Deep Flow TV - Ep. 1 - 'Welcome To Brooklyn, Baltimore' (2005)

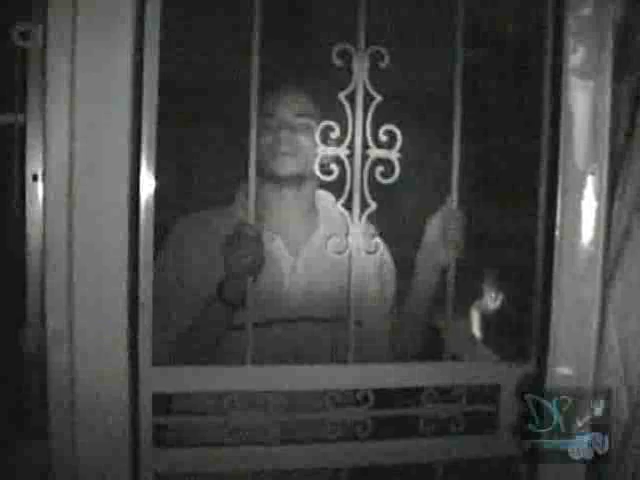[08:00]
Lights are off. In case this would have shut down my surveillance system and alarms, I got my girl Cindy posted.